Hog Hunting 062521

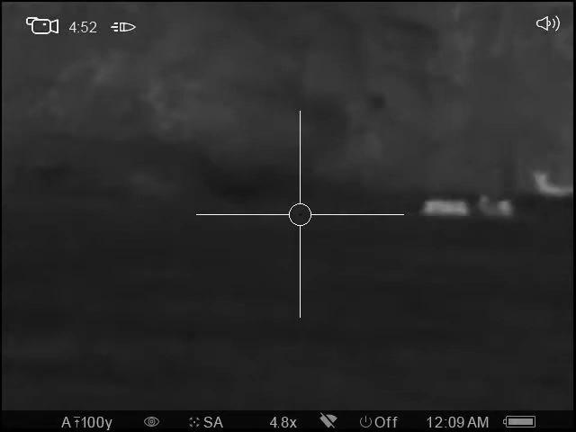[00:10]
I think I got my, I head shot my,
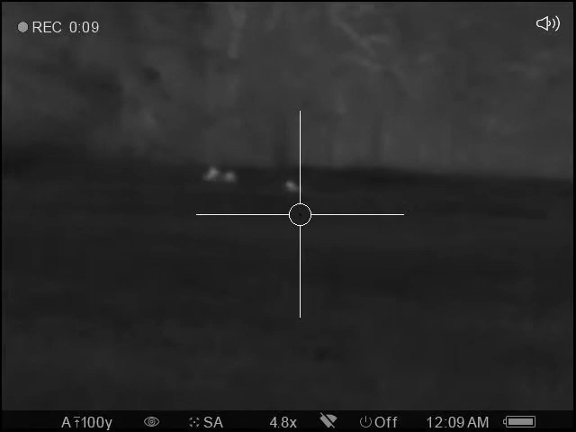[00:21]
there's our little pigs. Yeah, I think I head shot my,
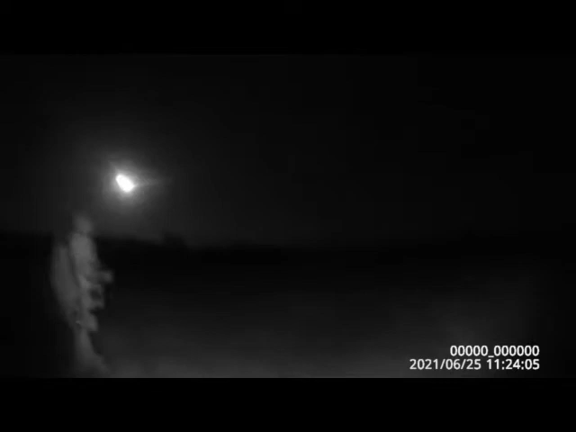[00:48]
sure.
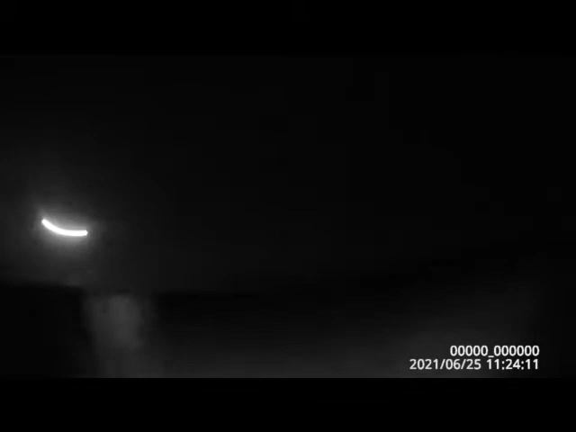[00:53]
I don't know if this thing can see in the dark or not.
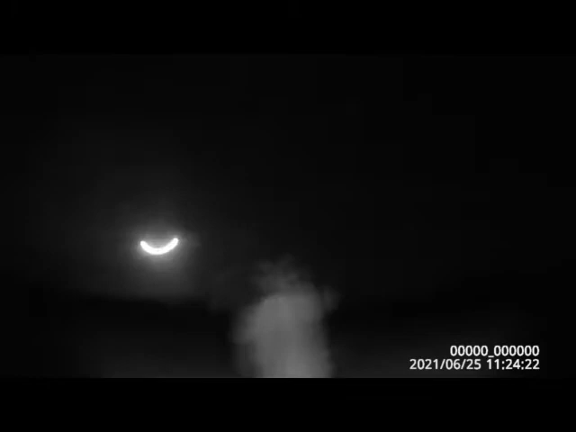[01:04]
That one right in front of us.
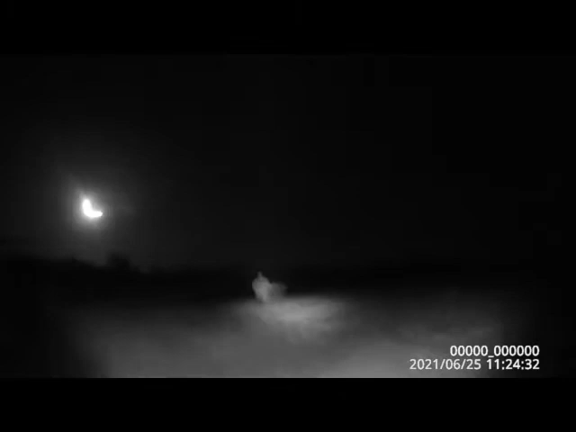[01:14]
There ought to be another hawk right here.
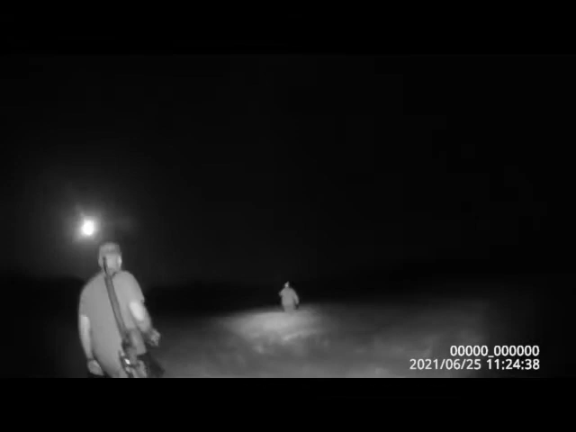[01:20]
You got a hawker? You won't see me? Mine went down, I don't know. Right there.
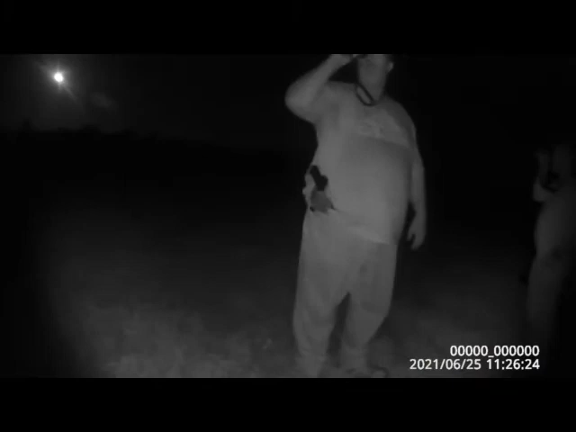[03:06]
Alright, we're out here still looking for hogs. I don't know if that's mine. I don't know. I don't know if this thing sees in the dark or not. I got Brian Trestle in front of me. He's the ugly one.
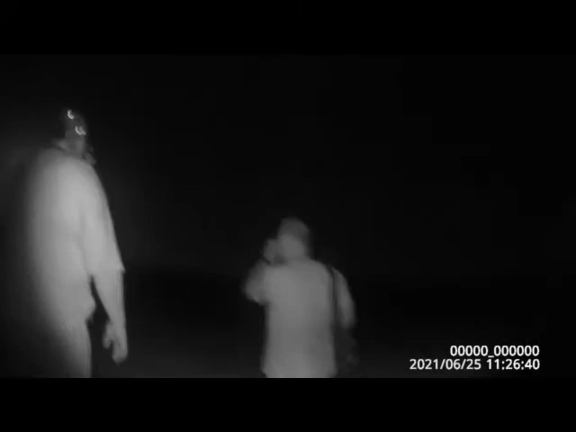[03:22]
There's Ron Weiskamp right here. I'm not in the picture, but I'm the pretty one.
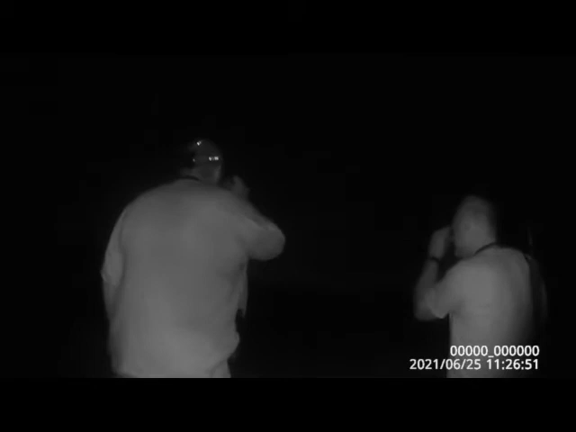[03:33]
We got all the lights out. That old hog's pretty well fat.
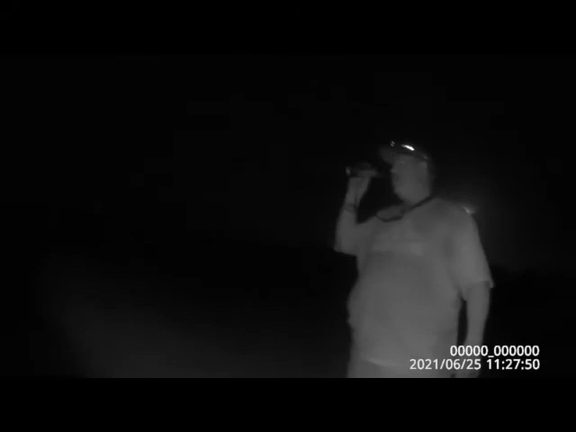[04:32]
So, I think what we ought to do is collect the truck and sit and wait. Yeah, because I think they'll be back. And that may not be the only group. The only thing is, I don't know for sure you can drive back down here. I'm sure it's all.
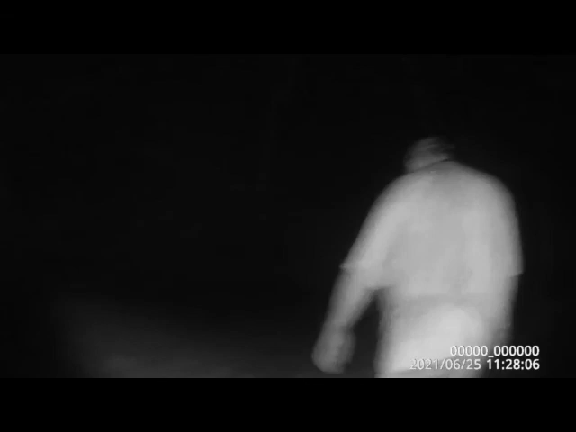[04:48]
All right. Well, that's the first encounter right there. I don't know if you're seeing in the dark or not, but...